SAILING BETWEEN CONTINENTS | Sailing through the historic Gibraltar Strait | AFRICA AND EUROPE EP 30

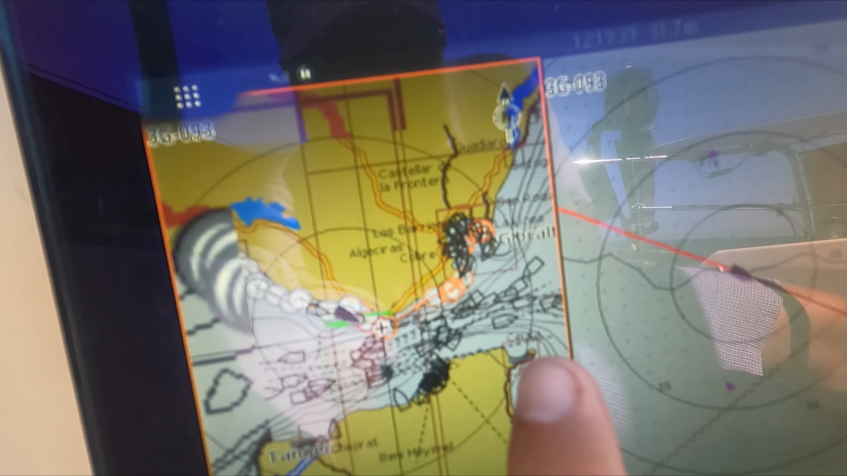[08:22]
So there's all the ships in the Strait of Gibraltar and we're just going up here. So yeah, not too long to go now.
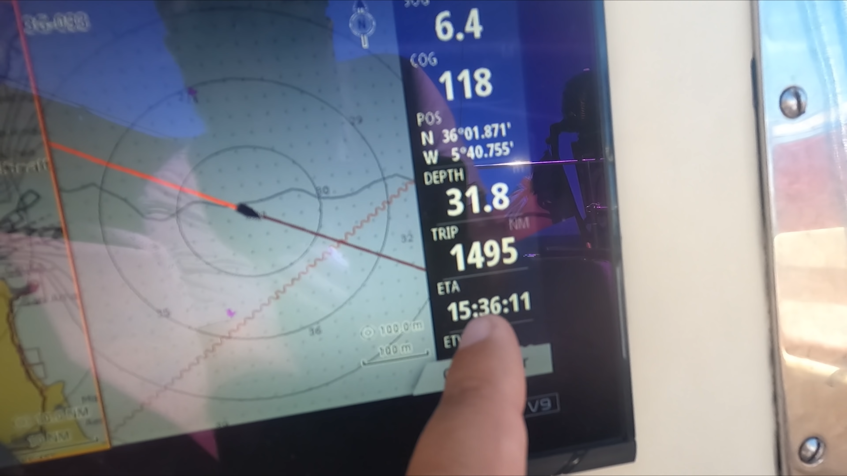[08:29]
It's 20 past 12 and we should get there about half three-ish, maybe four.